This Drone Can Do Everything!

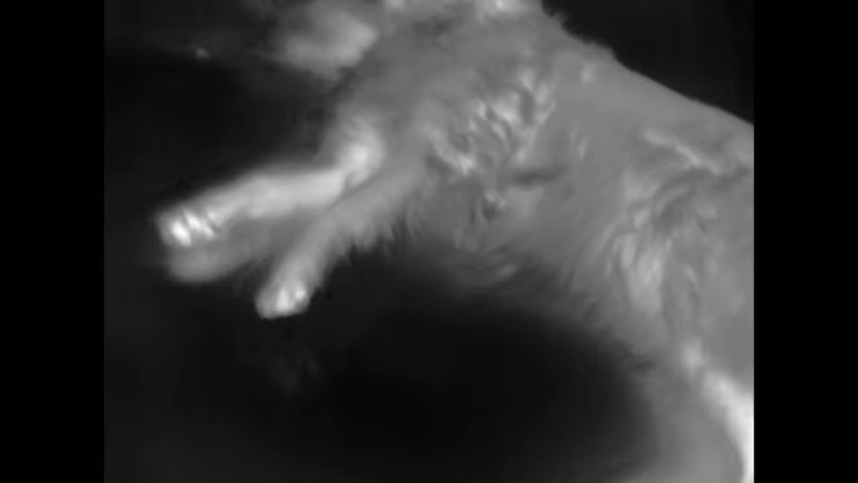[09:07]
to 288 pixels and a frame rate of 25 fps. For those who think this is not that much, it is… really.
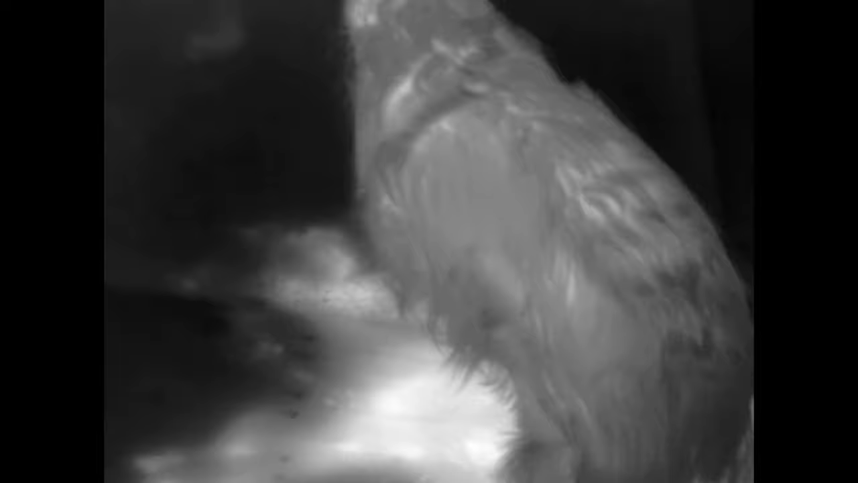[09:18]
It has a real germanium lens for an understored image and a sensitivity of 0.06 degrees celsius.
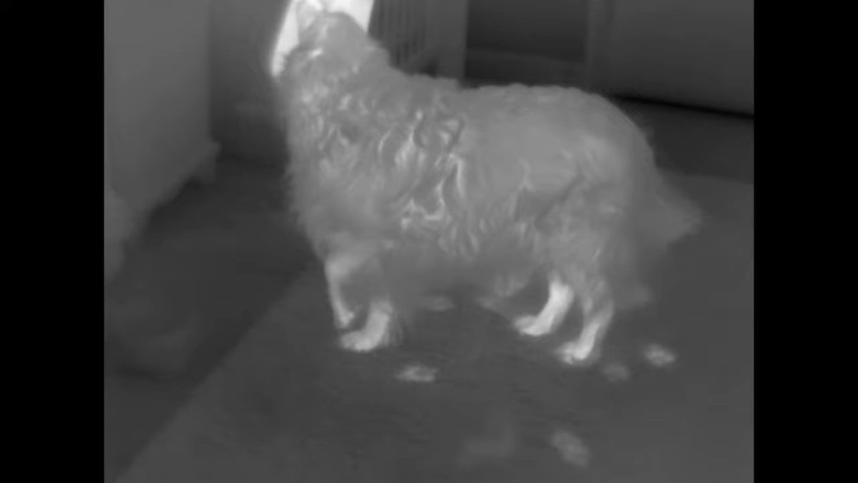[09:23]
For example, you can easily see footprints on the floor after a person rocked over it three minutes earlier.
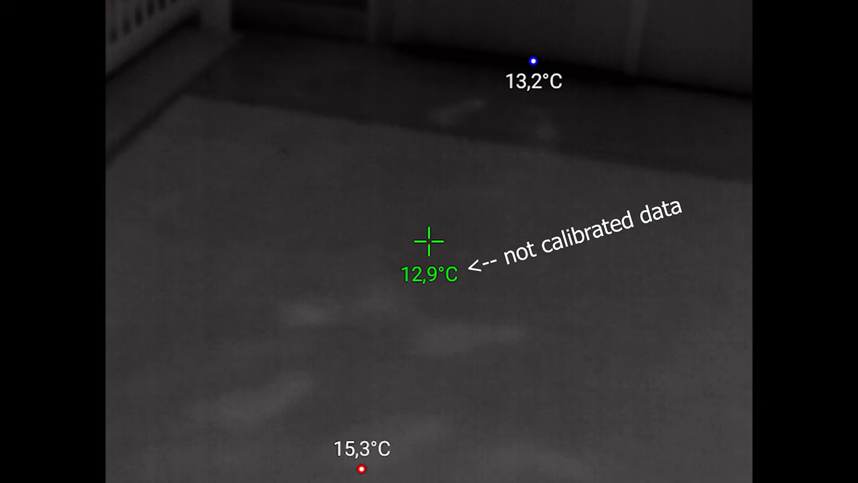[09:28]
You can even see the cable of my ceiling lamp coming from the distribution box
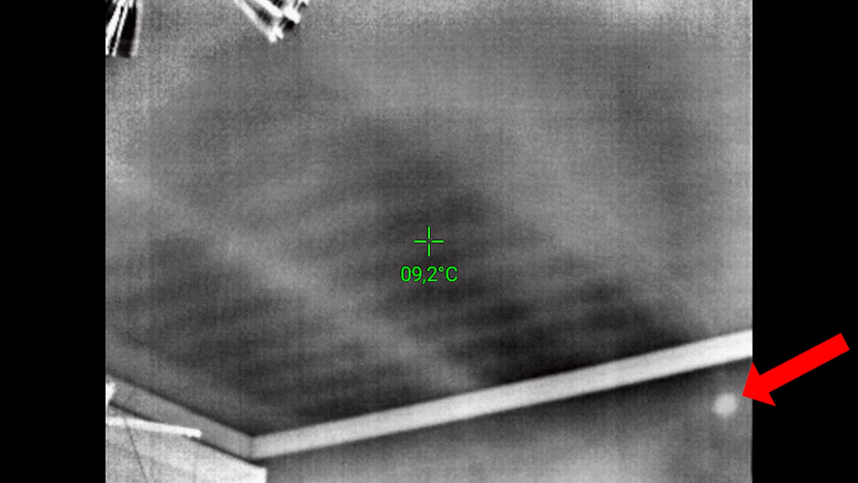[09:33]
On screen: spot 9.2°C
because the cable gets slightly warmer when current is passing through. And also the beams of my ceiling are visible because of the heat bridges.
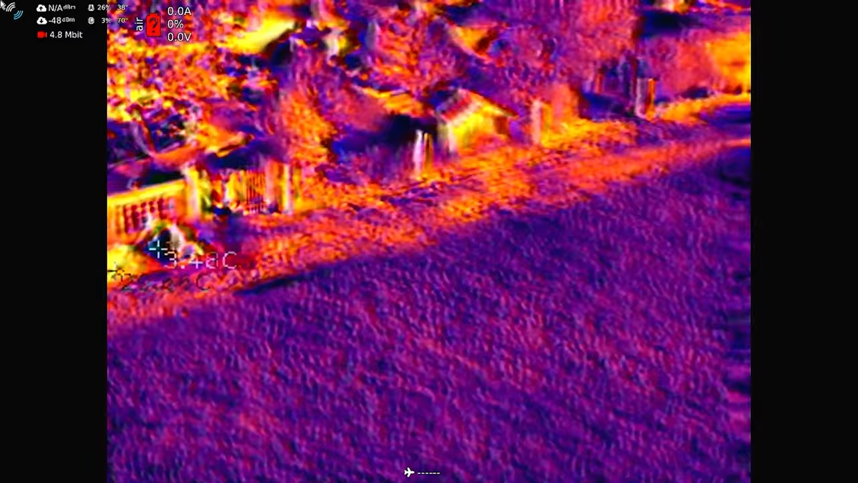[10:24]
The driver decodes the temperature data and I can switch
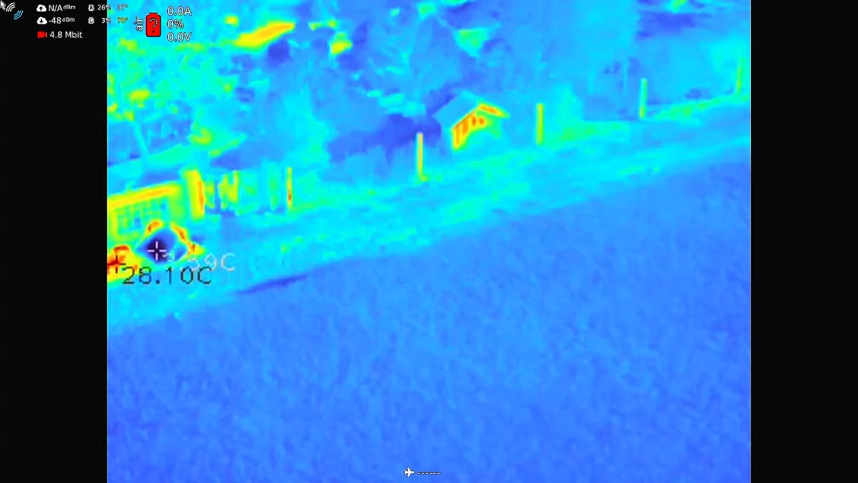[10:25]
color maps and image enhancements with my controller to have more control over the thermal camera while flying.